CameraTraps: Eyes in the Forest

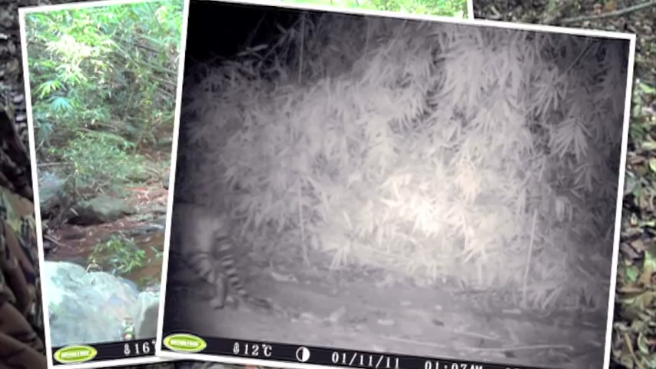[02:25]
The range of photos is extraordinary, capturing both animals, those who poach them, and curious tourists.